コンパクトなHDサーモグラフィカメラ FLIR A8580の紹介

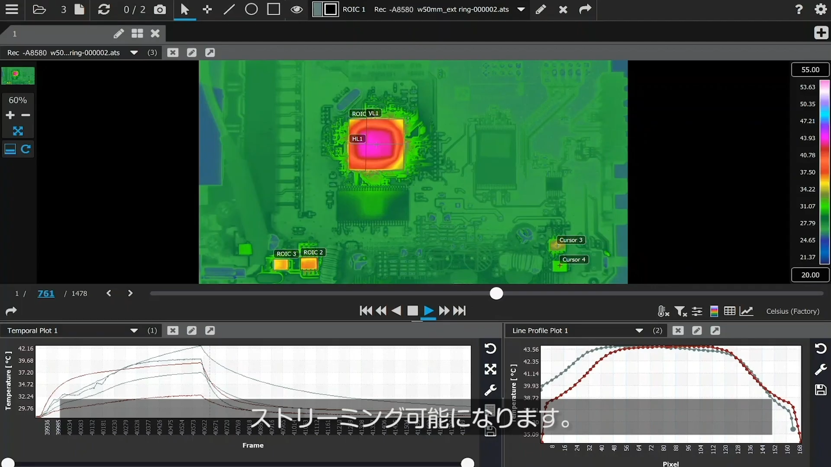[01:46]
This new software platform with its simple and intuitive connect, view, record,